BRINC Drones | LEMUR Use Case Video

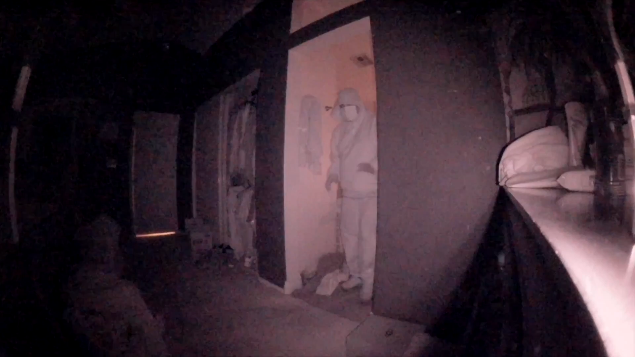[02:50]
The camera excels in every lighting condition, including truly zero light.